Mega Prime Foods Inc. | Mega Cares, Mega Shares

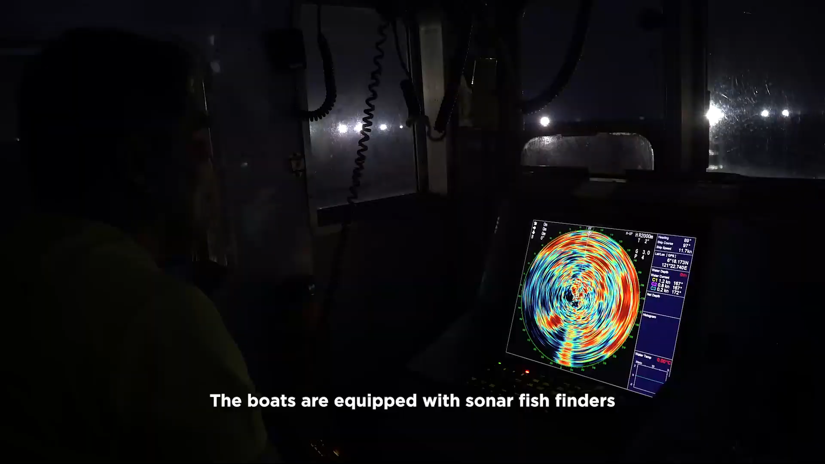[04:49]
The boats are equipped with sonar fish finders for time-efficient and effective catching.